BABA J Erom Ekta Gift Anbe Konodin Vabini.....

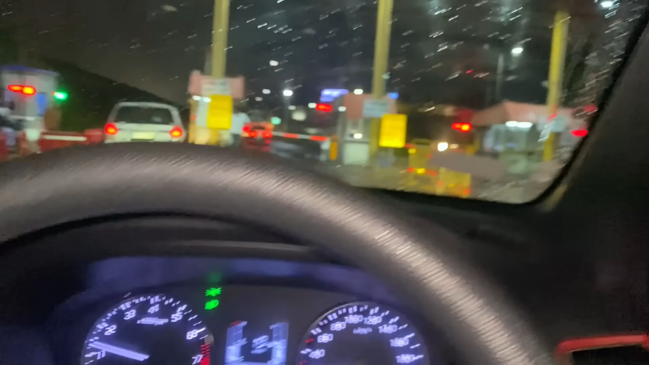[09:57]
তো চলে এলাম নাইস রোড টোল, দেখা যাক। নাইট আউটটা কিন্তু সাংঘাতিক হচ্ছে,
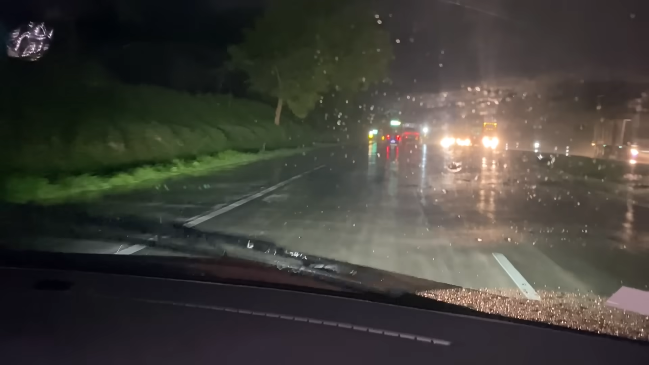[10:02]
মানে নাইস রোডে এরকম বৃষ্টি পড়ছে ঝমঝম করে, আর তার মধ্যে থেকে গাড়িটা চলছে 30-40 কিলোমিটার প্রায় নাইস রোডেই থাকবো,
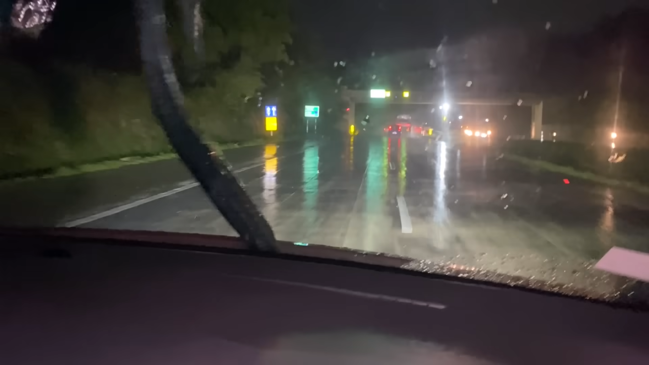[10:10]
তারপরে টুমকুর দিয়ে বেরোবো, তো হেভি লাগছে, ওই জন্য ভাবলাম তোমাদের সঙ্গে একটু শেয়ার করি।
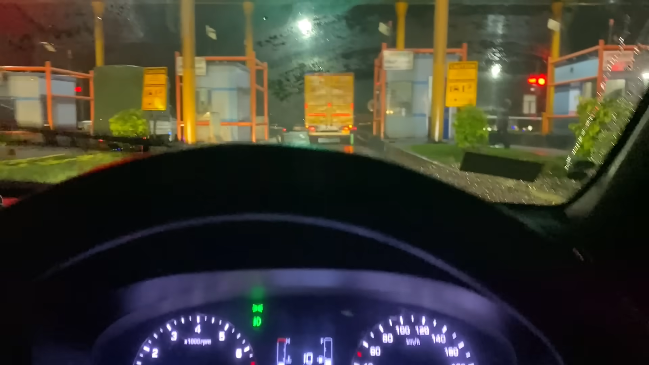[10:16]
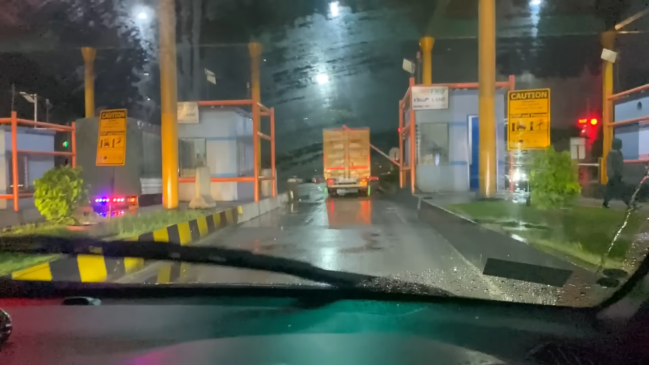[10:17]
তো ফাইনালি বেরোলাম 35 কিলোমিটার পরে নাইস রোড থেকে, এইবার ডান দিকে যেতে হবে, এই যে খুলে গেছে।
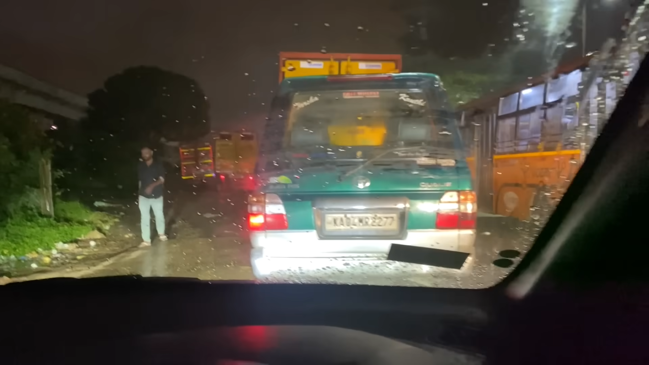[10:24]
তো এই জ্যামটা অ্যাভয়েড করার জন্য এতটা ঘুরে এলাম, বাট এখানেও সেই জ্যাম, এবার জানি না এটা বাসের জ্যাম নাকি।
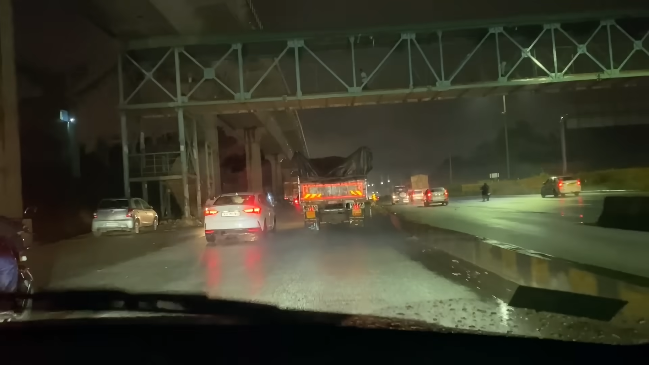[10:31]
সেই জ্যামটা কেটে গেল, তো এখন মোটামুটি ফাঁকাই আছে রাস্তা, ওই দিকের রোডটা যাবো না, এইটাতে সার্ভিস রোডেই 3 কিলোমিটার যেতে হবে।